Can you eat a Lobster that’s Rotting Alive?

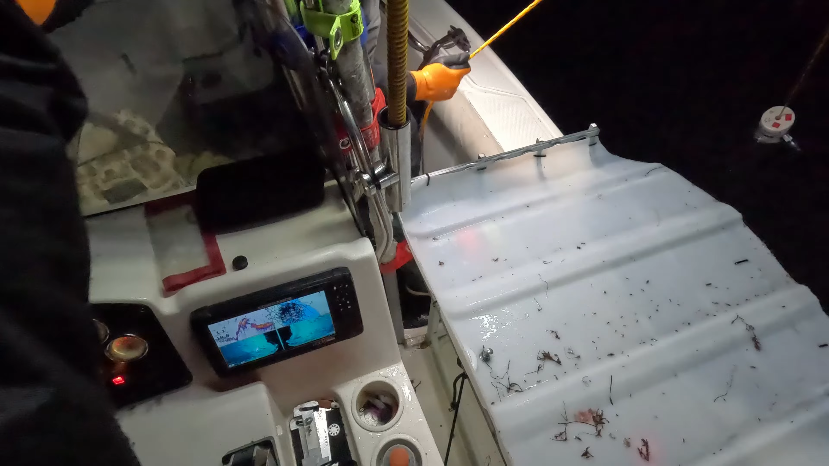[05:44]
Oh. There's gotta be someone here. The big hump. Big hump we're on. Yeah, there we go. There we go.